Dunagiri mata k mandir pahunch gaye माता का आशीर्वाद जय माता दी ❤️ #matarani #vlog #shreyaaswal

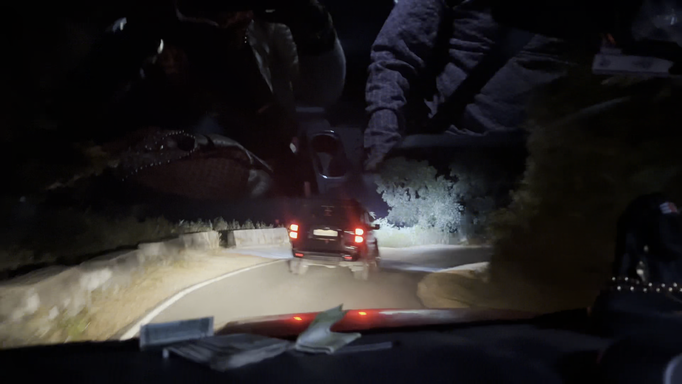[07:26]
पीछे पीछे हम चल रहे हैं, दोनों गड्डी हमारी चल रही है।